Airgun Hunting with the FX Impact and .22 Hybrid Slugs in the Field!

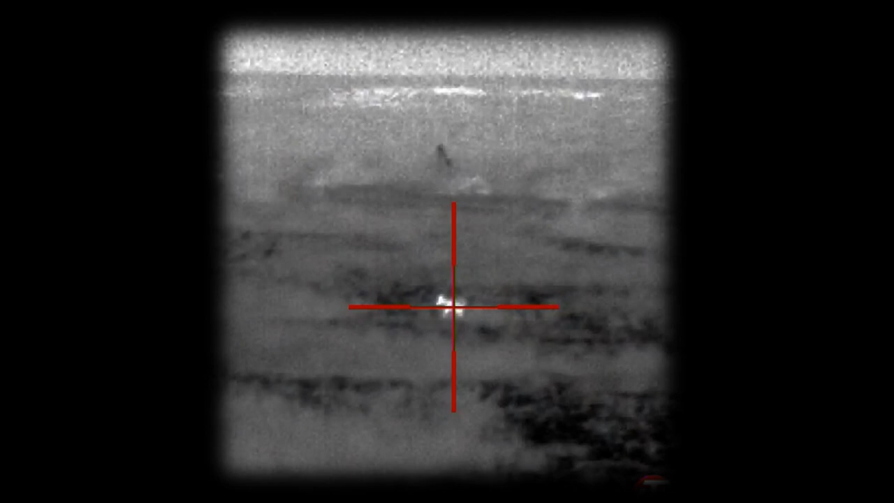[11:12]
We'd scan with a red light, and as soon as we'd see incoming eyes, we'd shut off the lights and go thermal.
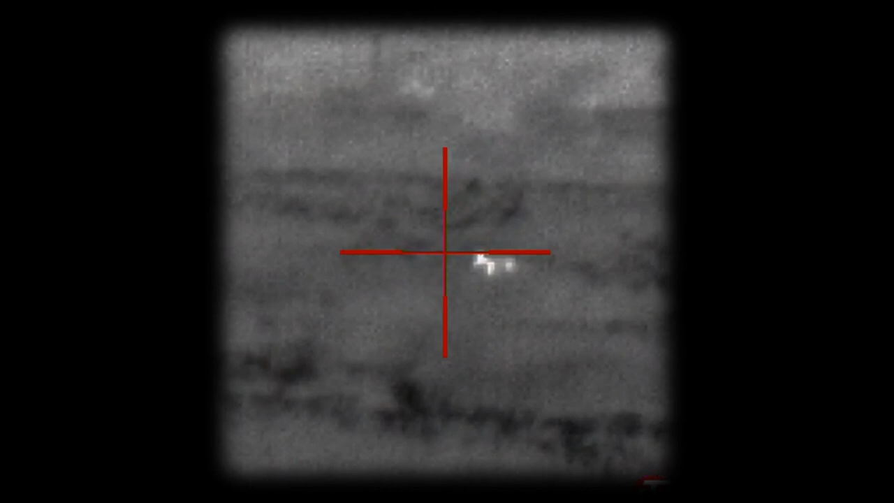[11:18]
I was pleased with this fox.
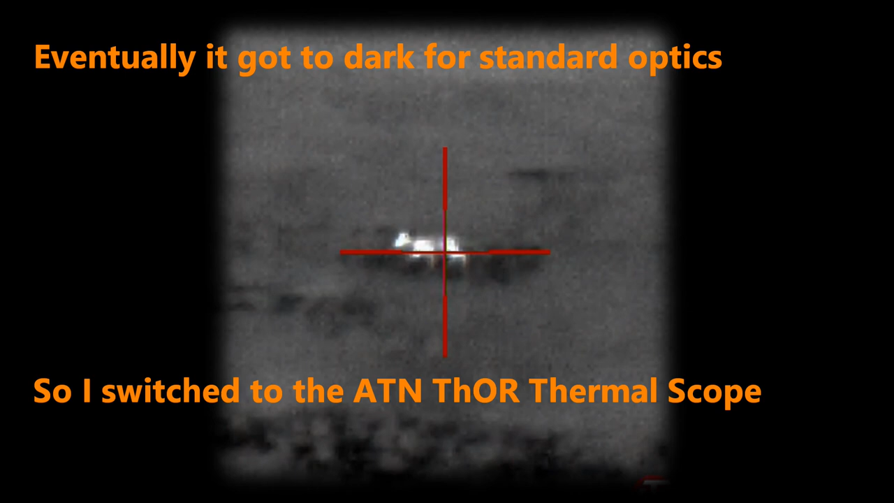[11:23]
He came in aggressively to the call, then started cutting towards the wind, giving me a good broadside shot.
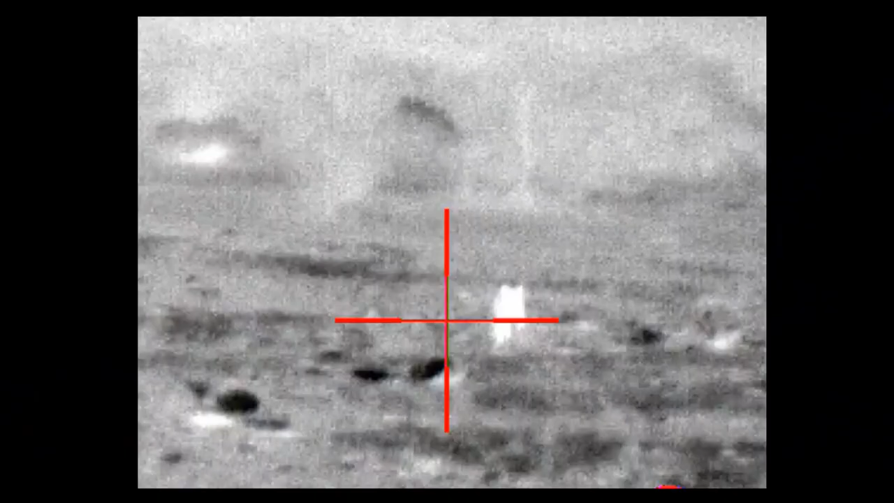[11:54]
On the next set, this coyote pup came straight in and ran right under the truck.
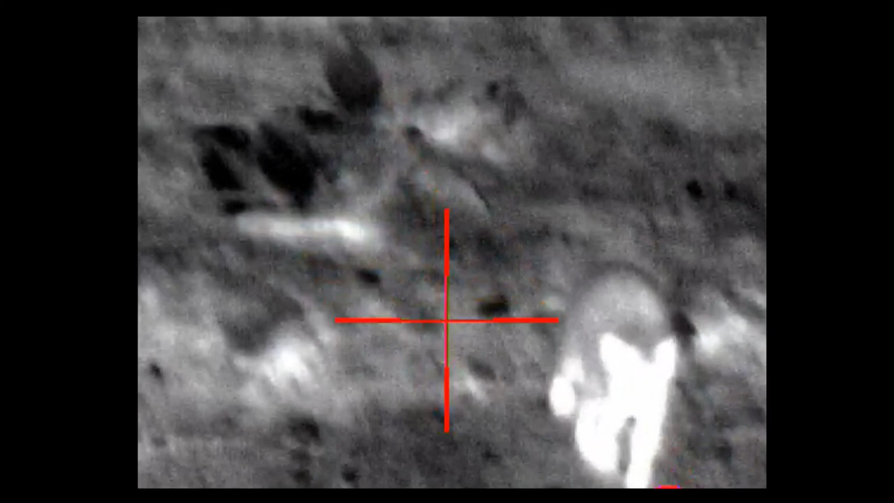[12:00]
Maybe I'll see him next year.
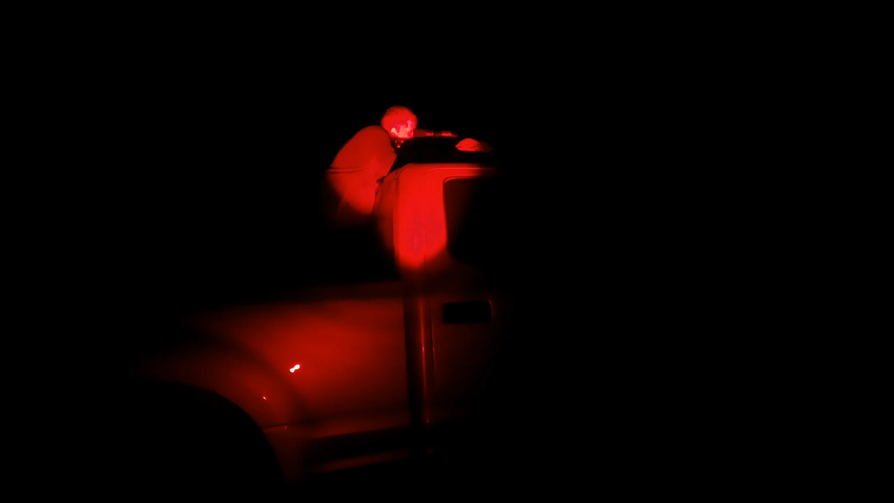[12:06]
The last stand of the night, a raccoon came into the call.
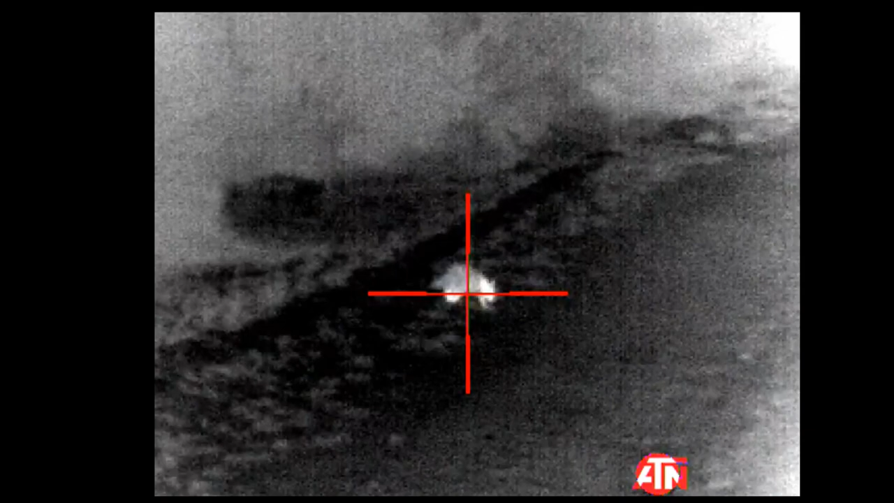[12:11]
They can be very aggressive coming in the call. This one was tentative.
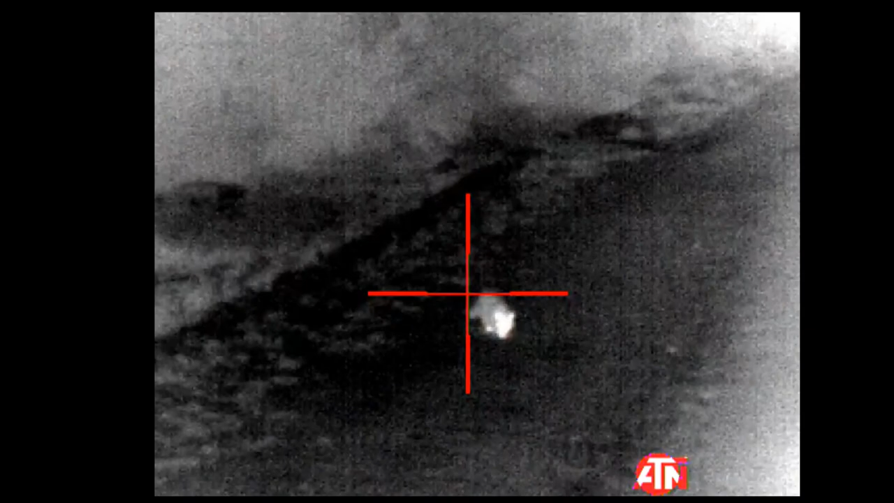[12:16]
I hit him in the chest and found him a few feet away from where I shot him.